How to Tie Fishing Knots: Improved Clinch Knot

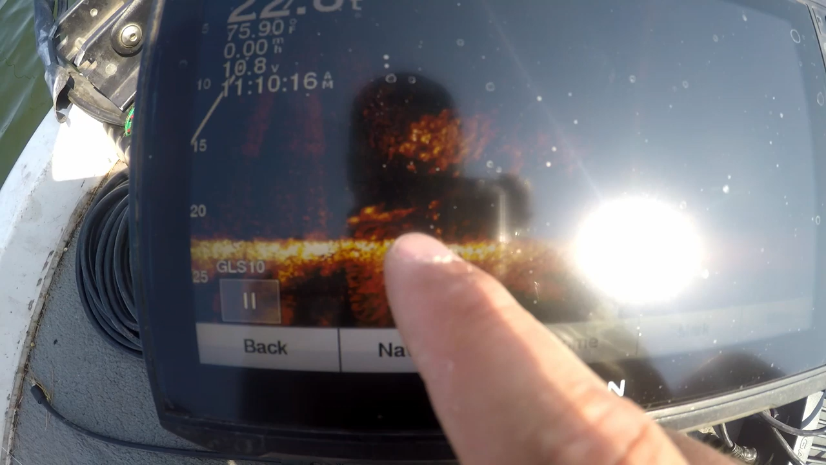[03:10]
Absolute pile of fish right above this little brush pile. And there are a ton of them.
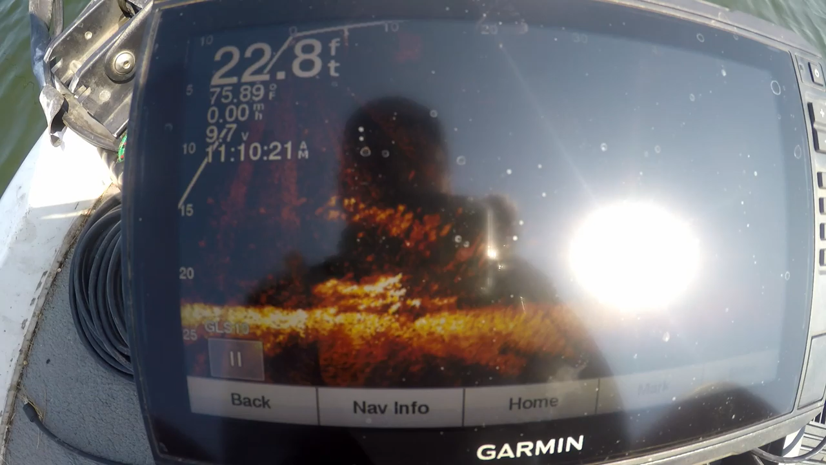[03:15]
On screen: depth 22.8 ft, water 75.89°F
Yeah, I mean a ton of fish.
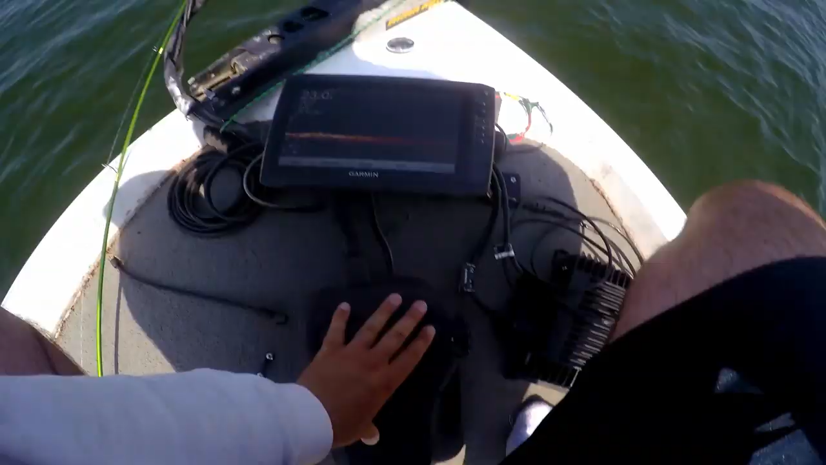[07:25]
I mean, there's easily 100, 150 fish on that one brush pile alone, and that's a small brush pile. There he is.
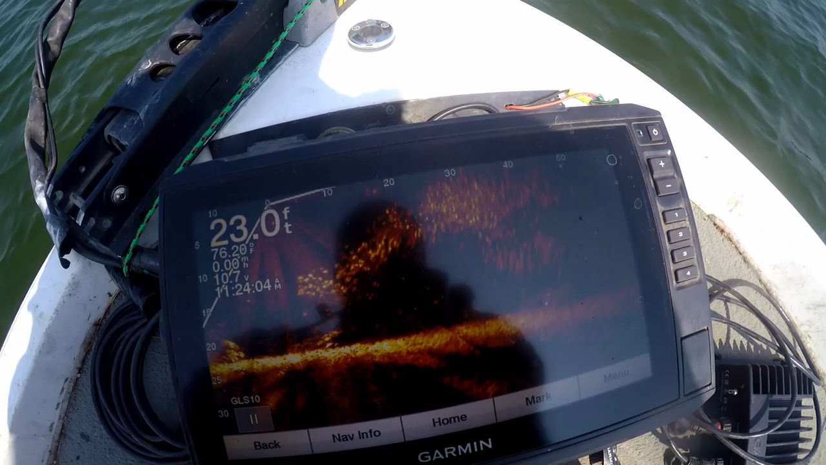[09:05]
On screen: depth 23.0 ft, water 76.20°F
Look at that. All of these. There's probably some bait fish pushed up there, but most of those are all 8, 9 inch crappie right there.
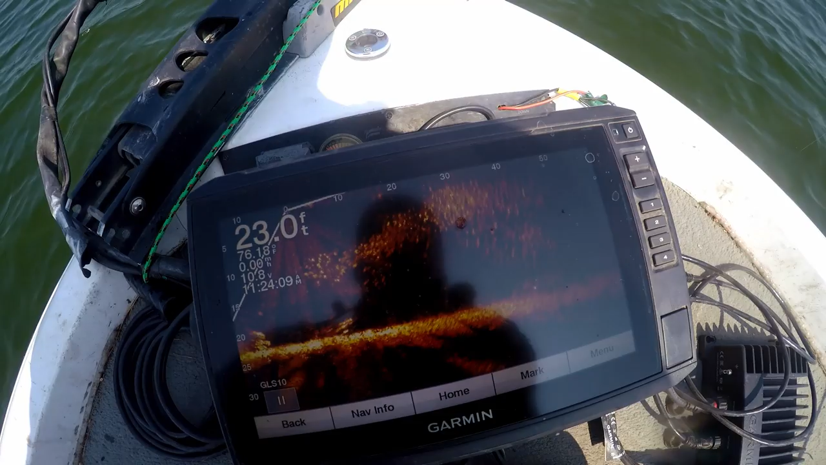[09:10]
On screen: depth 23.0 ft
Just a ton of them.
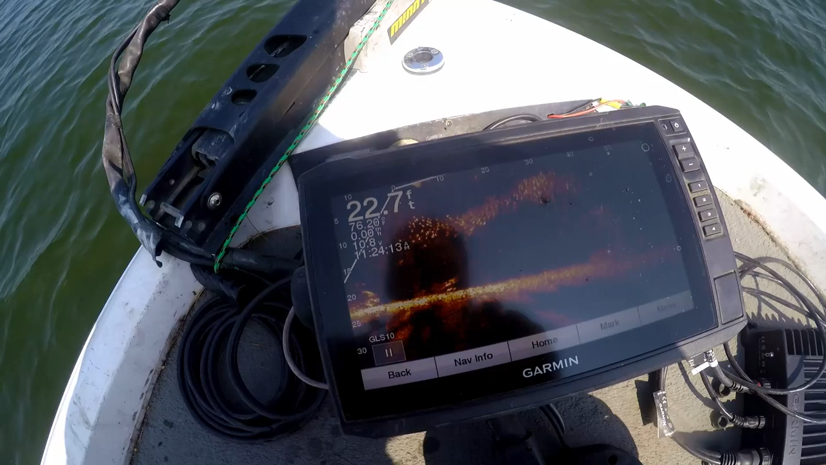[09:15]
On screen: depth 22.7 ft
Absolute ton of fish. Look at all that.